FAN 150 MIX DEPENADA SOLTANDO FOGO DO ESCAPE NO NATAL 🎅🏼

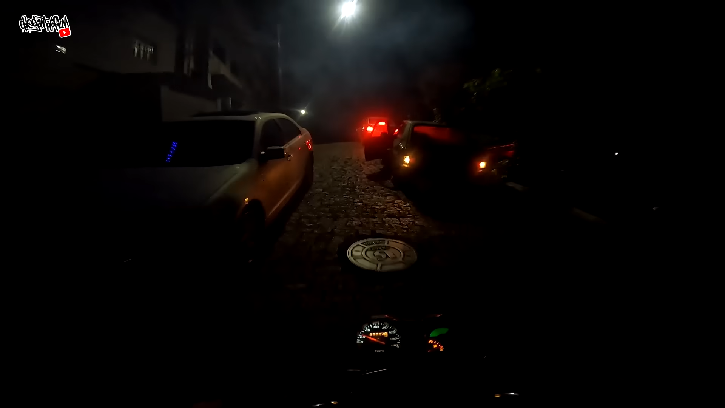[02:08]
Deu ruim ali Farolzinho apagado Vai salvar também, ó É só o vulto passando, moleque
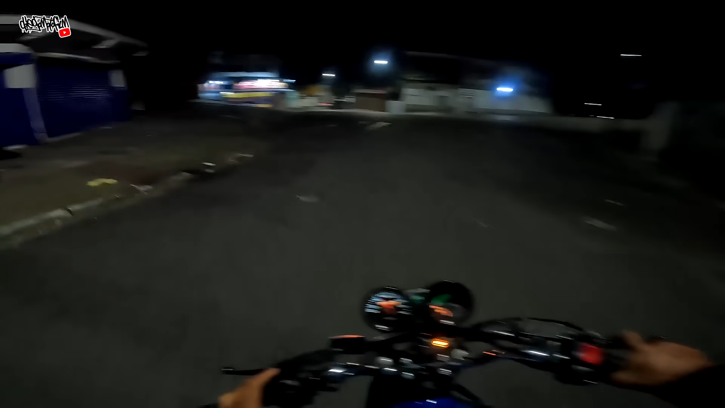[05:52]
Farol apagado, tive essa ideia de última hora, velho Tu tá louco,